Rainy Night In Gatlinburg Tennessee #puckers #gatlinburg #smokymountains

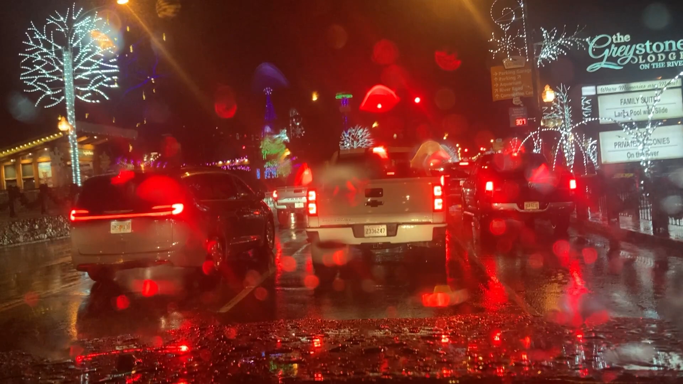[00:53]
So we've already noticed that cold temperatures remove the crowds out of Gatlinburg. It seems to be about 25 degrees. We know 22 degrees for sure does. But let's see what the rain does here in Gatlinburg. After we get by this stoplight, I can't think of what I want to say. You guys can see the Anakista tree.